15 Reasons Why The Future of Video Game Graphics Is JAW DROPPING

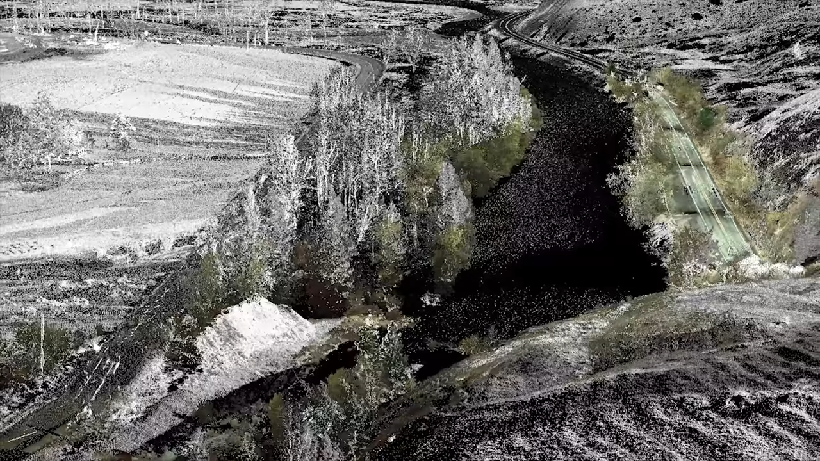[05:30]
in which real-world objects are scanned in 3d and then placed in a game